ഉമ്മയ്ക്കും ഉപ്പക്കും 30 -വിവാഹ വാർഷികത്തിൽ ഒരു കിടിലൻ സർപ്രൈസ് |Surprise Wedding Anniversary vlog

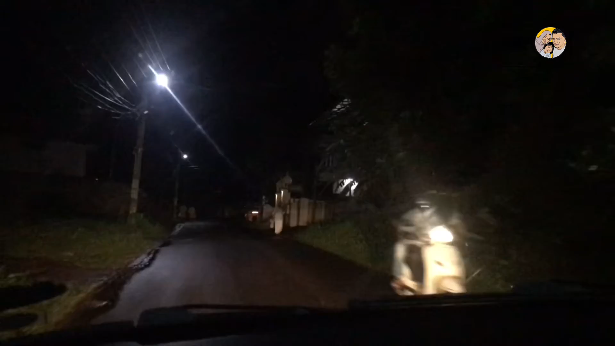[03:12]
അതാ നമ്മളെ വീട്ടിൽ നിന്ന് ഇറങ്ങി നമ്മൾ നേരെ കച്ചേരിപ്പടിക്കലുള്ള കെ ആർ ബേക്കറി പോകാമെന്ന് കരുതി. അപ്പം അവിടെ പോയിട്ട് കേക്ക് ഫസ്റ്റ് വാങ്ങിക്കണമല്ലോ.